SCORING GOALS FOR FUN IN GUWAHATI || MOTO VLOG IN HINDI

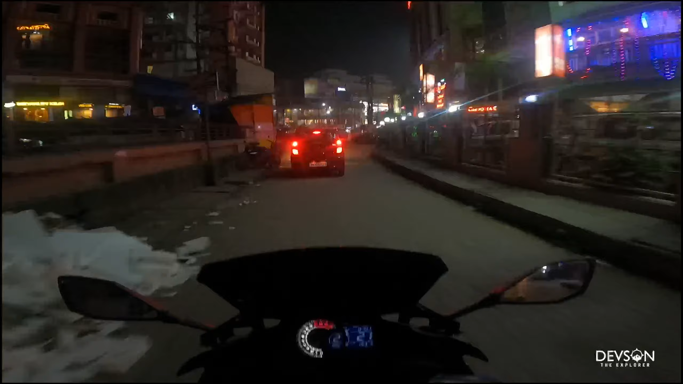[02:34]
But comment kijiye bhai log. ऑलमोस्ट 8:30 हो गया यार, अभी भी गुवाहाटी का ट्रैफिक बहुत गंदा है। मज़ा आ गया ट्रैफिक में चला के। क्या बोलूँ भाई, यही बोलूँगा ना, मज़ा आ गया ट्रैफिक में चला के आज तो, बहुत दिनों बाद।
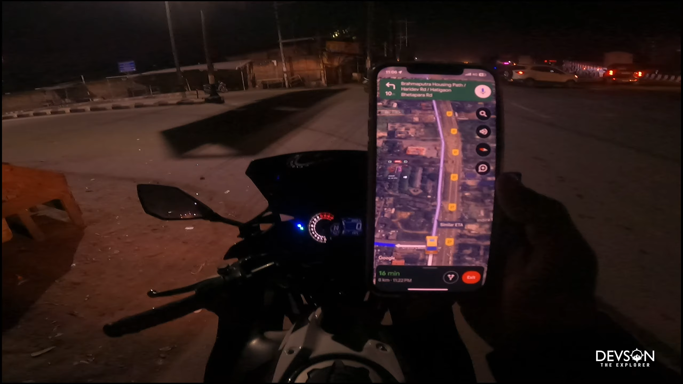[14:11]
ये हाथियों गांव वाला जंक्शन है, यही होता है भाई।
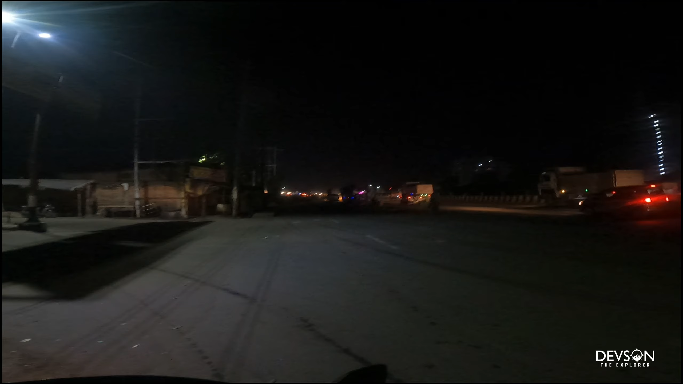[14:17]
ये मेन रोड है, इधर से लेफ्ट लेना पड़ेगा, यही होता है अगर आप क्या हो, नए हो सिटी पे। 6 महीना तो हो गया मगर नया हूँ अभी भी मैं, SMS नहीं आता हमको, हिंदी में बात करता हूँ तो लोग मुझे देखते हैं। ये कौन है भाई जिसको अखोमिया नहीं आता। बट दिस हाथीगांव रोड इज़ गुड मैन।
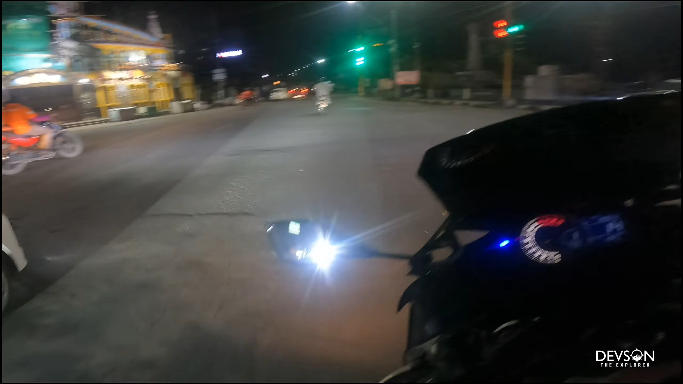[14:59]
गणेशगुरी का फ्लाई ओवर पहुँच गया।
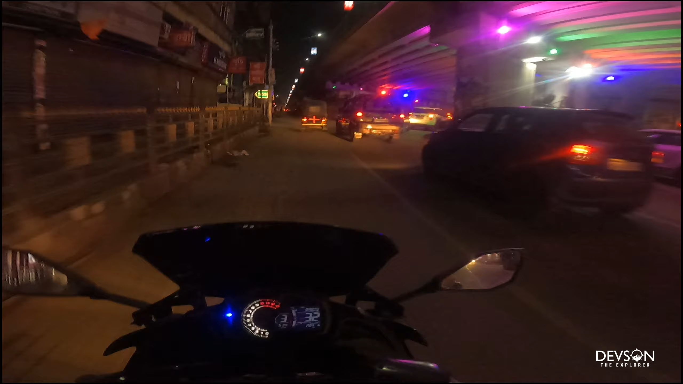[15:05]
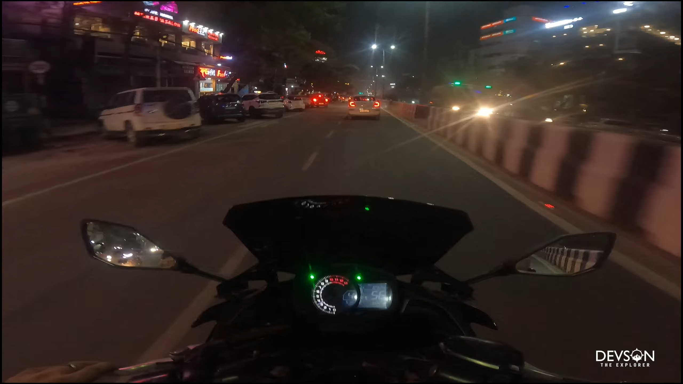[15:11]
लुक एट हिम, हाउ इज ही ड्राइविंग। भाई कार है, कार की जैसे चला, बाइक की जैसे क्यों चलाता है रे? दिस इज वेरी डेंजरस। आई टोटली फॉरगॉट यार, यहाँ पे हमेशा एक बड़ा सा, बड़ा नहीं बहुत सारा स्पीड ब्रेकर, पागल जैसा।